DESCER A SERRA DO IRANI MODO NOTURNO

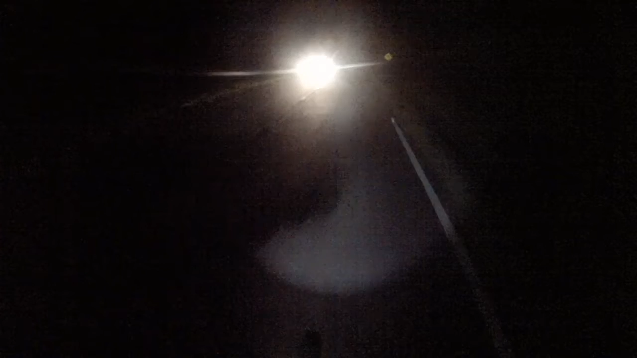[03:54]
Daí vem cara contra. Tem que tirar a mão para poder esconder a luz. E pega o buraco também.